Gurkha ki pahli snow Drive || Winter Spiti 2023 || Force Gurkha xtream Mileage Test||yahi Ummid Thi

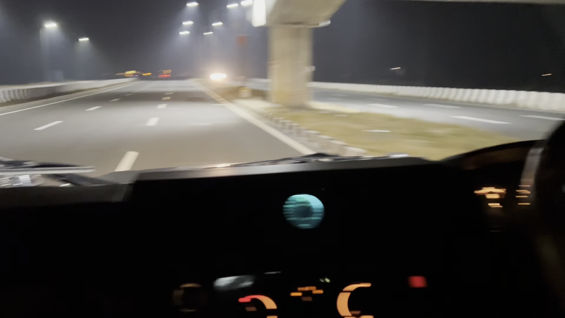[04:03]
स्पीड हमने अभी रख रखी है 100 की, 100 पे क्रूज करते हुए चल रहे हैं और RPM ले रही है गाड़ी 2200।
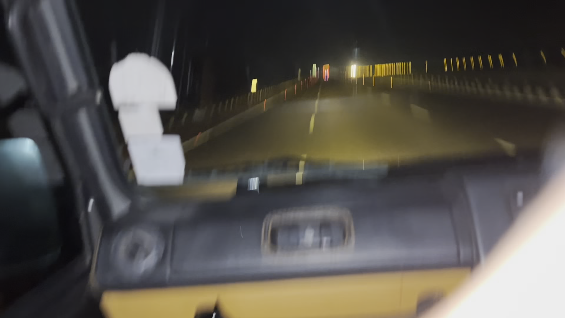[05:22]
रोड पे ऐसा कोई खास ट्रैफिक तो है नहीं, बस नॉर्मल गाड़ियां चल रही हैं। हाँ ठीक ठाक ट्रैफिक है।
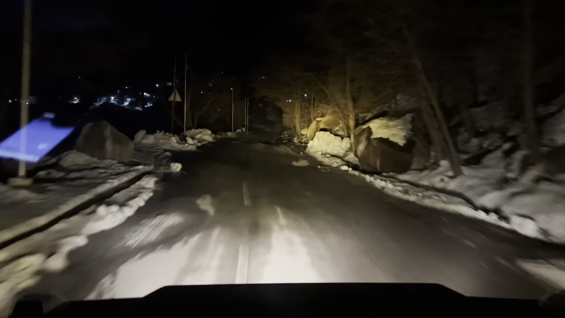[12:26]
चलते चलते 737 किलोमीटर हो गए हमारे भाई, और रात हो गई, टाइम हो गया 8 बजने वाले। देख लो बर्फ भाई,
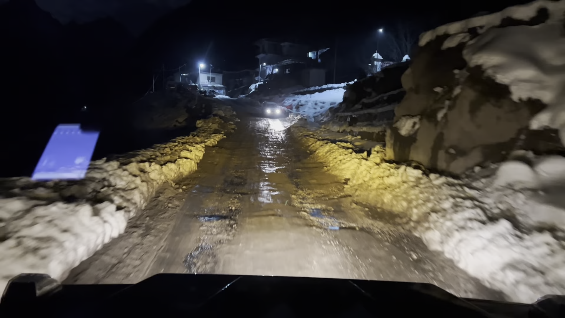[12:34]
ये तो वैसे ही स्टार्टिंग है, हट गई बर्फ तो धूप गर्मी हो गई अच्छे से। पहलो पहुंच गया, ठंडी अच्छी खासी है।